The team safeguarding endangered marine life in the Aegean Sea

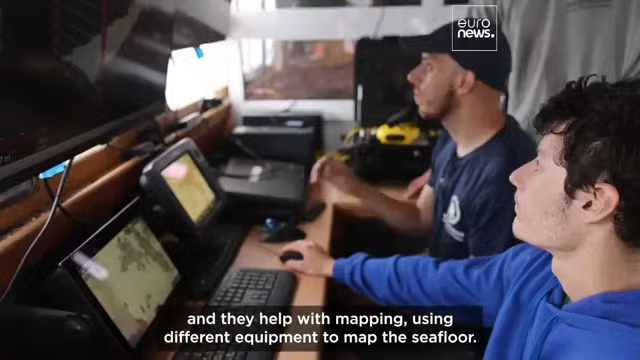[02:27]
and they help with mapping, using different equipment to map the sea floor.